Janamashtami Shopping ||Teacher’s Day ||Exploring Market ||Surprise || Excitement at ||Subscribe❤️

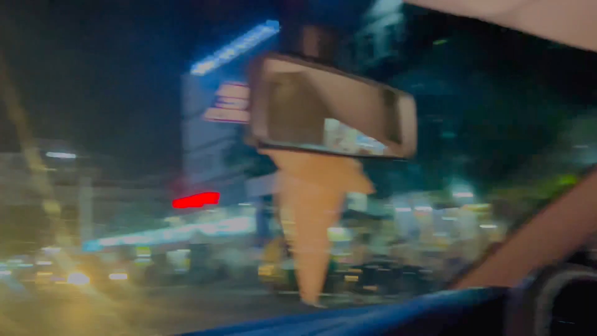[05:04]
ओके गाइस, अब देखते हैं पार्किंग मिल गई। वाओ मिल गई, अरे वाह यार, यस लगा दीजिए।